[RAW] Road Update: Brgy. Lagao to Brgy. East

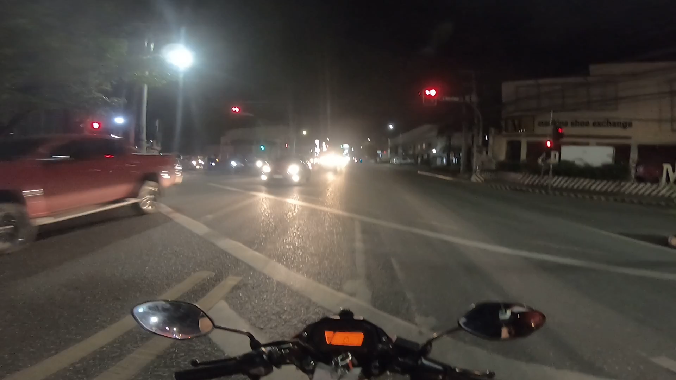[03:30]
Rektahang daan. Lalaki ng mga sasakyan, men. Ang lalaki, men. Meron pang isa. Check natin. Meron pang dalawa. Isa na naman.
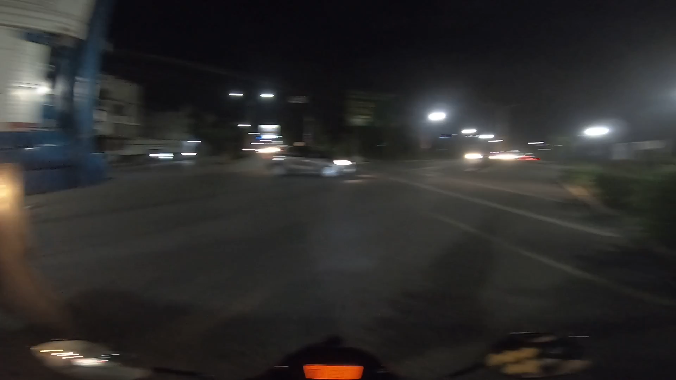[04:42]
Nakakatakot. Tara. Iwan ko lang bakit di pa naayos tong ano. Traffic light, panaysira yan dyan eh. Panaysira. Lalo na kapag malakas yung ulan, siguro napapasukan ng tubig yung mga wires. We don't know. Kaya nga nagpo-posting dyan ng mga around 6 PM, meron traffic enforcer dyan na
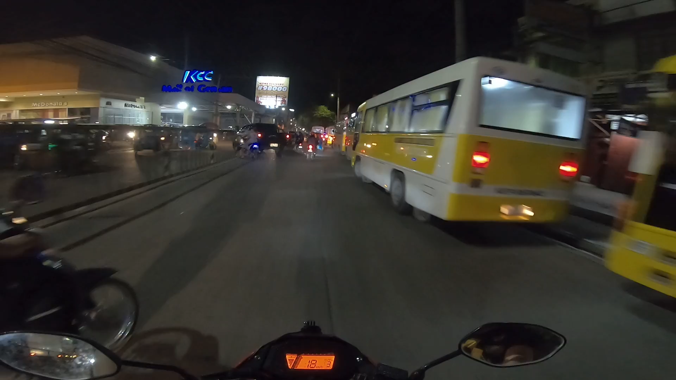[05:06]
nagbabalance na bumabantay.
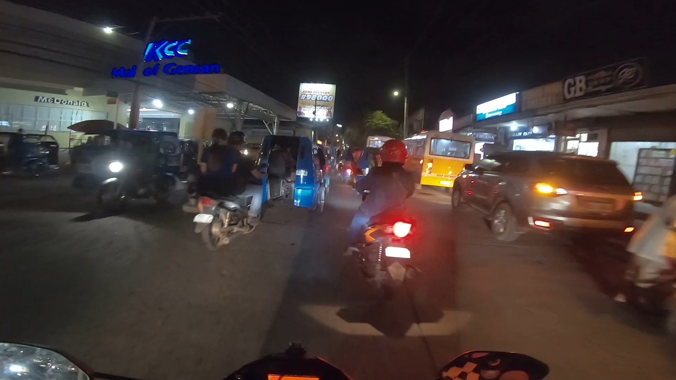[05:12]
Sila yung nagsilbing traffic light.
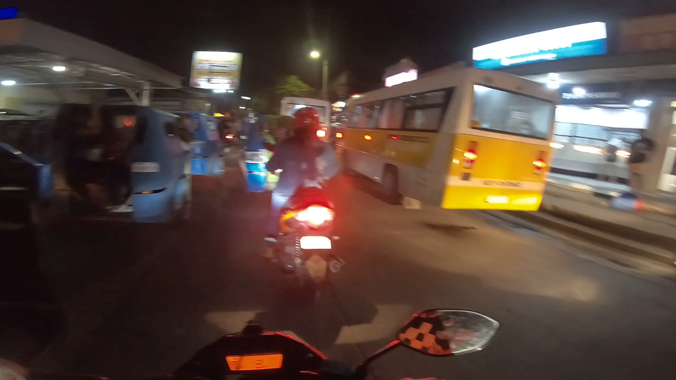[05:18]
Hindi ko alam anong tawag yun, yung term niyan, mga karipang. But sad to say, we're here now in KCC Mall fronting, and a huge traffic here.
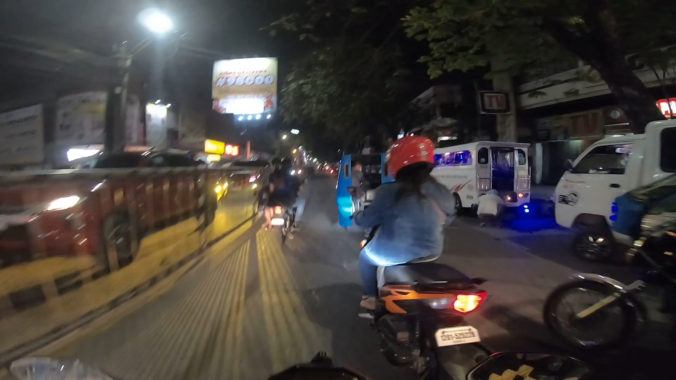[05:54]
After mo dito, maluwang-luwang na yung daan. Yan. Na-occupy kasi nila lahat, almost yung isang lane talaga. At minsan lumalagpas pa, kaya napakahirap. Hindi ko lang alam kung may proyekto na yung ating government dyan.
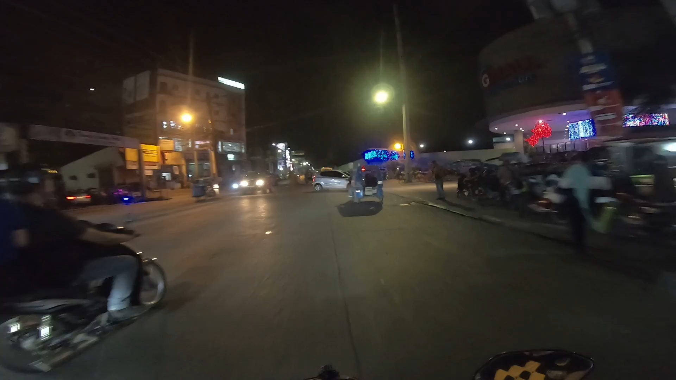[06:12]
So, hindi na tayo dadaan sa SM, diretso na tayo. J. Catolico Avenue, mga karipang.
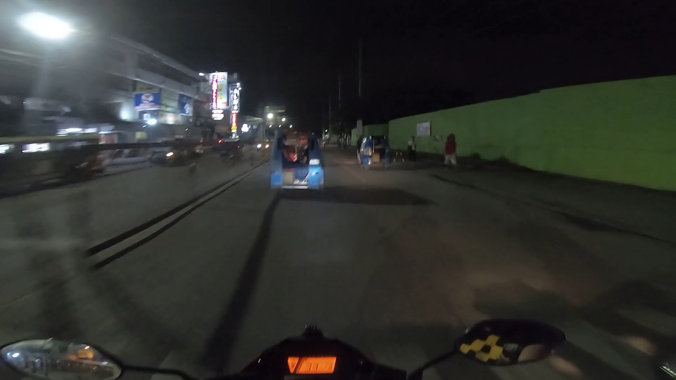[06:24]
So, susubukan natin yung traffic light doon, kasi parang functional na yung traffic light doon. Sana all. It's redder. No. It's Suzuki. I don't know. Hindi ko nakikita yung logo. So we're now in J. Catolico. Ang haba, mahaba tong J. Catolico, ha. Mahaba tong J. Catolico Avenue. Ayan na, open na nga yung 7-Eleven dito.
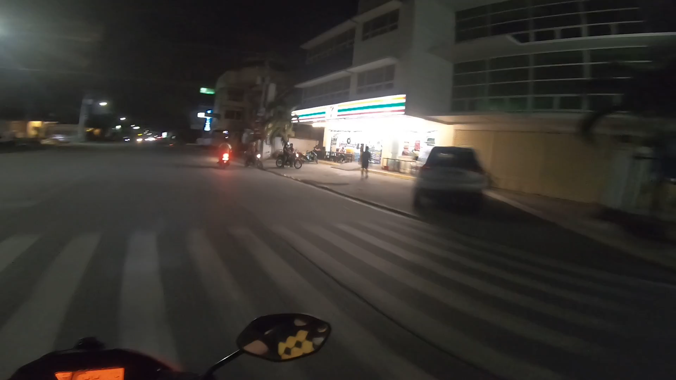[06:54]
Oh, may dog. Oh, may dog. Alright, so let's go. So as you can see, the traffic light is, I think it's functional na. Sana naman, kasi yung red hindi na nagbe-blink. So it means to say functional na. Look, di ko na mamalaya, tumatalon yung ano natin. Yung napakagandang top box natin. Sa halagang 1,200 pesos, meron ka ng top box.
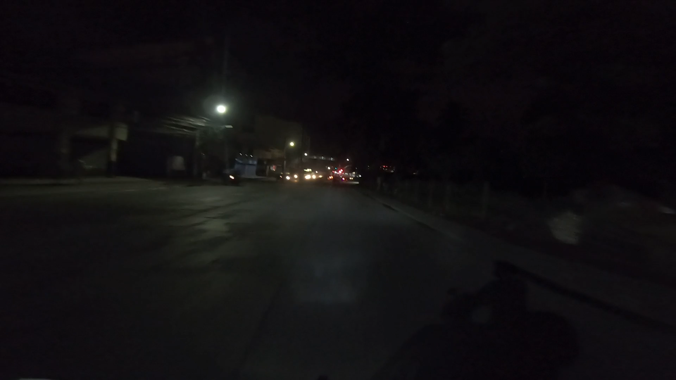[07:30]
Mahal yung iba eh, yung mga alloy, umaabot ng 13,000, meron 8,000, 7,000, napakamahal.
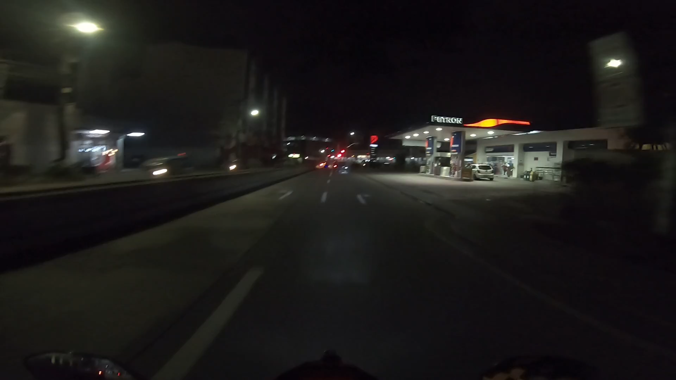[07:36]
Ayan na nga, functional na nga yung ano dito, yung tinatawag na traffic enforcement, traffic light.
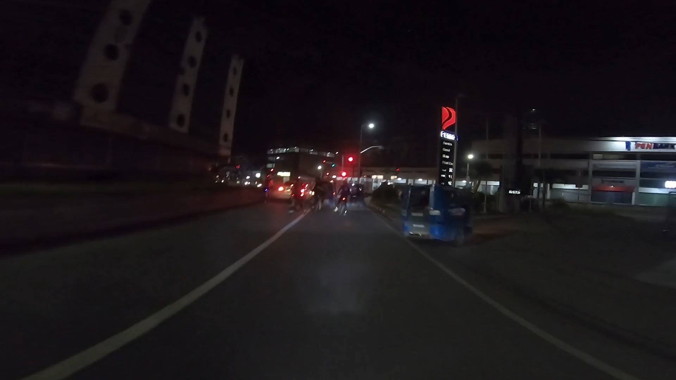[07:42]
Sige, dito na lang tayo dadaan. Sorry ha, sorry, kasi matraffic eh. Kasi dito tayo eh, dito yung destination natin. So ayan, liliko tayo dito, men. Liliko tayo, men. Huwag mo akong... Napaka...
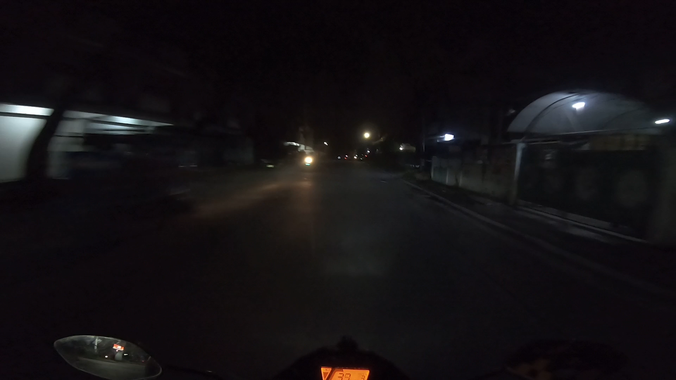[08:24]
So dito, ito yung Naranghita Street. Napaka dilim. Government post light, baka namin dito madilim dito. Merong mga post light, kaso nga lang natatabunan ng mga dahon ng mga malalaking puno. Like this one, siguro mahina na ito. Mahina na talaga. Kulang na ito sa papalitan na ito. Napakahina. Grabe, no? Grabe mag-demand. But the sad to say, yung government natin matagal talaga magproseso. Hindi yung katamaran, talagang matagal talaga yung proseso niyan.